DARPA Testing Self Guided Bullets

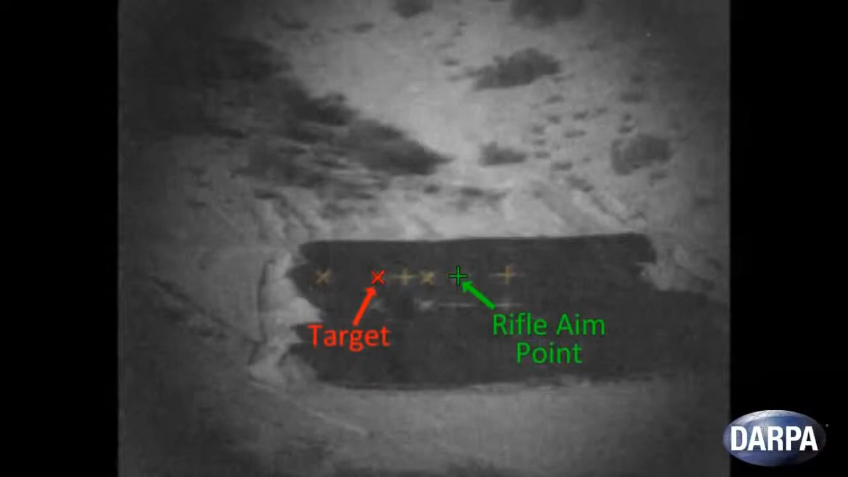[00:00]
DARPA's Extreme Accuracy Tasked Ordnance Program, or EXACTO,
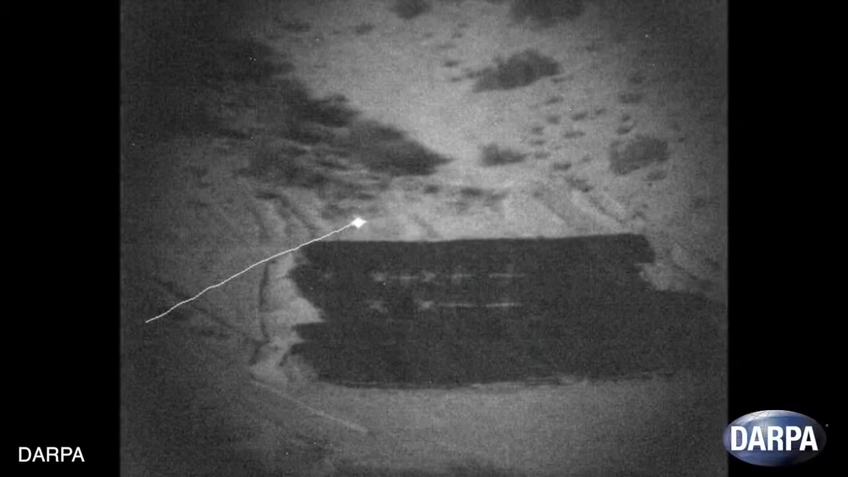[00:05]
took part in a live-fire demonstration of in-flight guided .50 caliber bullets.
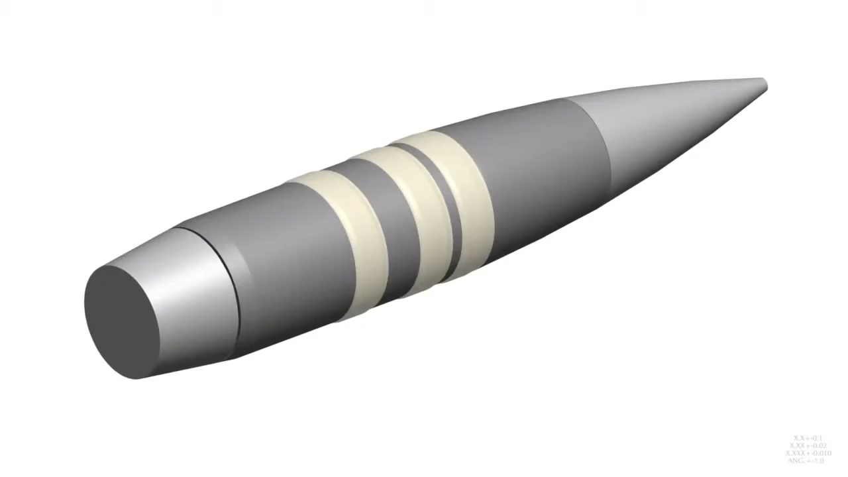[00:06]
The bullets independently maneuver through the air after being fired and they successfully hit targets that were over a mile away.
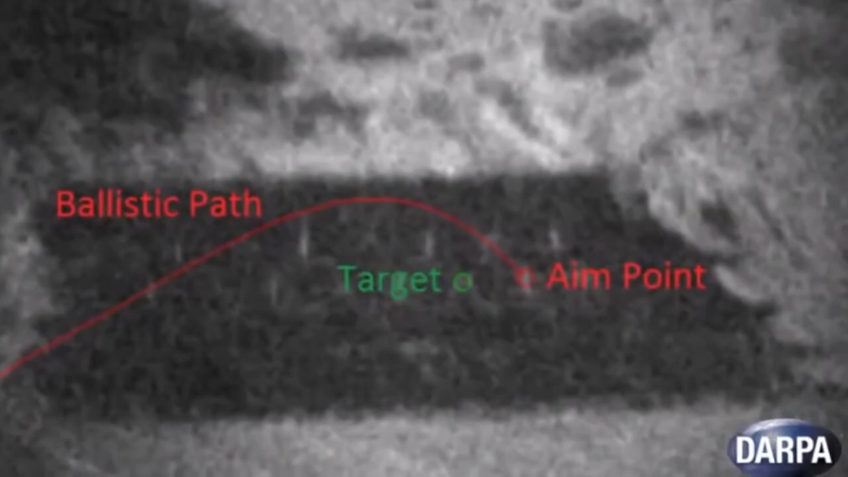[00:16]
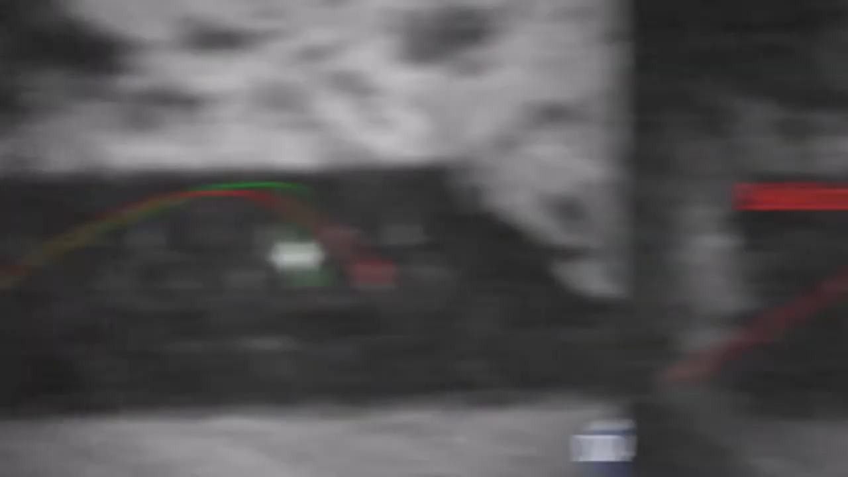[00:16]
The rounds changed their path in flight, striking targets that were not lined up with the sniper rifle's original aim.